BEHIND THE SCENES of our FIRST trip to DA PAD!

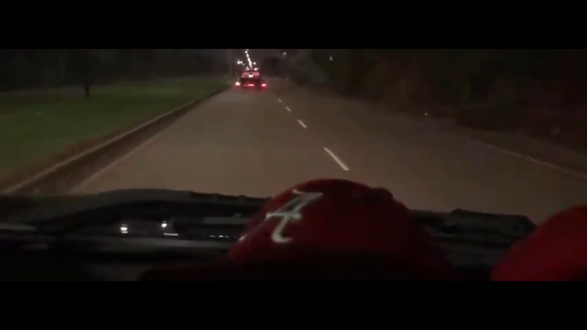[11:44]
headed into the race spot, and the police were already there with lights and sirens on warning us to get out.